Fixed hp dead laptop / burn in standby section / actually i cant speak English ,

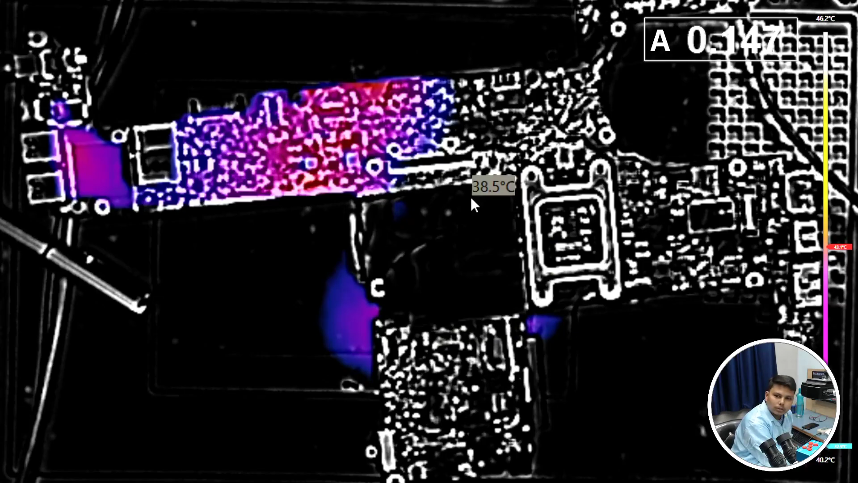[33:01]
On screen: spot 38.5°C
तो अब यह जो है कितना हीट है 41 डिगरी यानिकी मैं हीटिंग किया था जो उसका हीट है
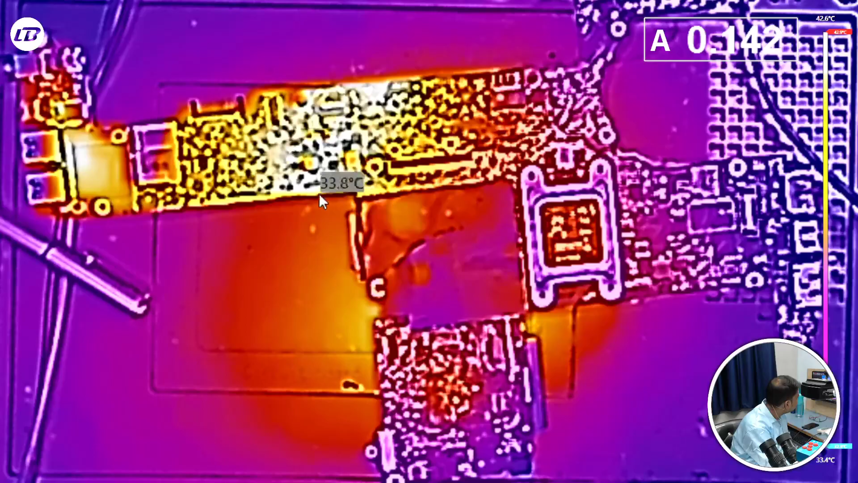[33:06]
On screen: spot 33.8°C
और यह नर्मल होगा चलो इसका यहां पर कुछ काम नहीं बजने माला तो फिल से मैं जहां मेरा था बाइन पर काम किया हूं वहीं भ cyी जाओंहंगा